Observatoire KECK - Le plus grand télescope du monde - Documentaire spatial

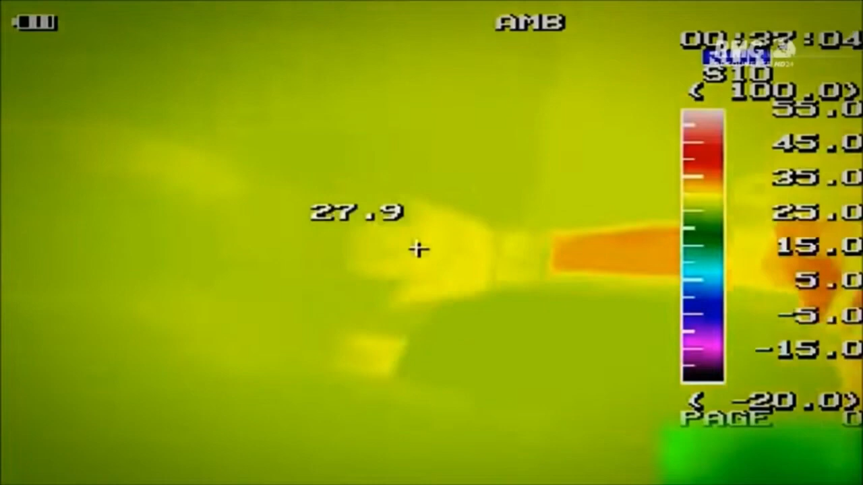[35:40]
C'est un objet. Il peut rester là. Tous mes sens sont en action, surtout le toucher et la vue.
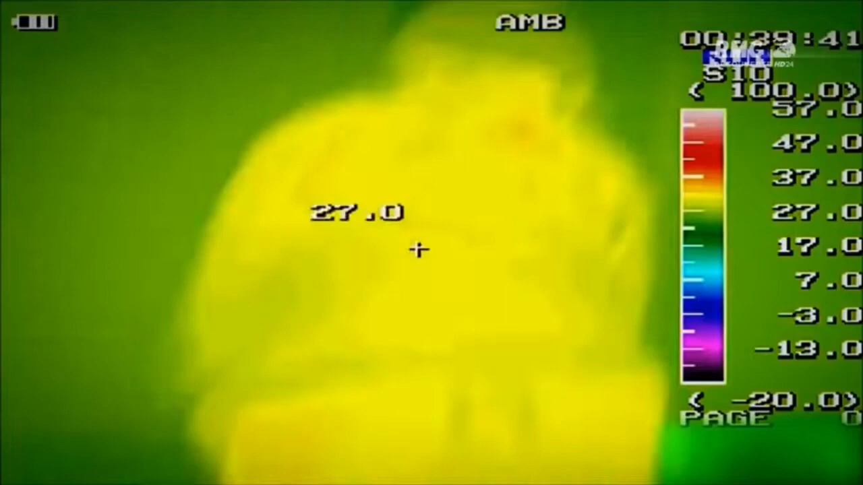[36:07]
En 5 minutes, je n'ai même pas réussi à sortir de la première pièce.
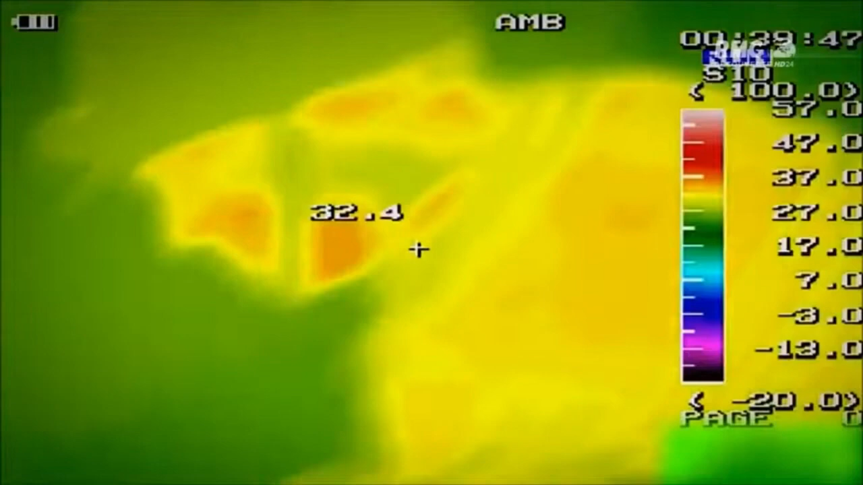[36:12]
Randy aurait été carbonisé. Je vais essayer à nouveau, cette fois avec la caméra infrarouge.
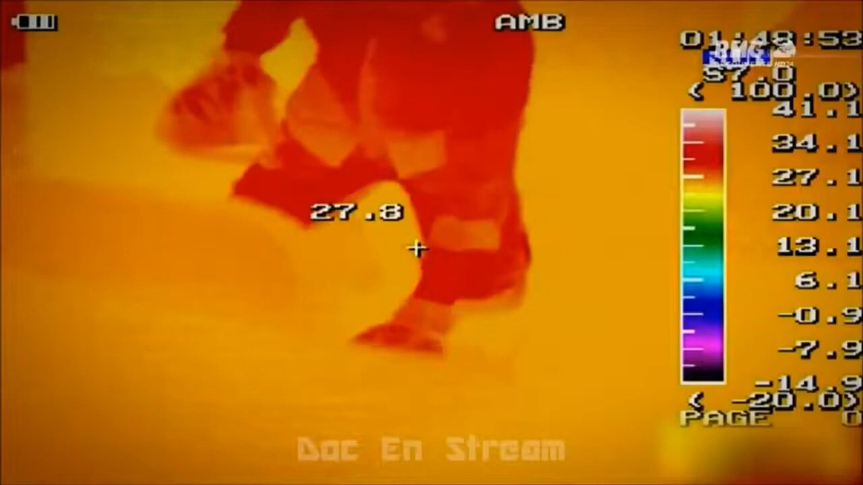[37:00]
Bon. Avant tout, j'allume la caméra et je sonde la pièce.
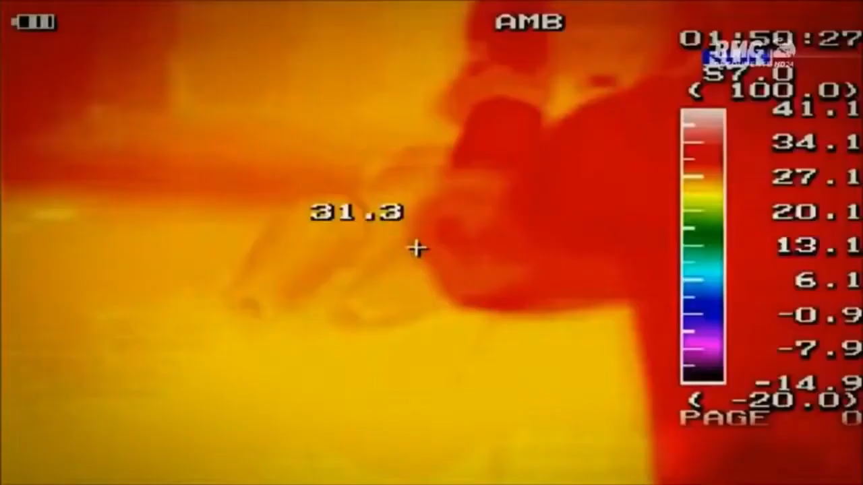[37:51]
Ça m'a pris moins de temps.
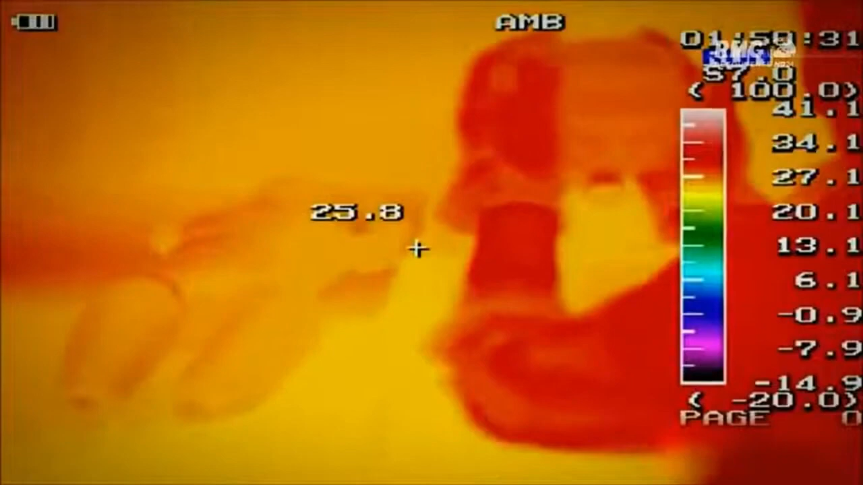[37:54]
Pas la peine de se guider au toucher le long des murs. Ça me donne un sens de plus.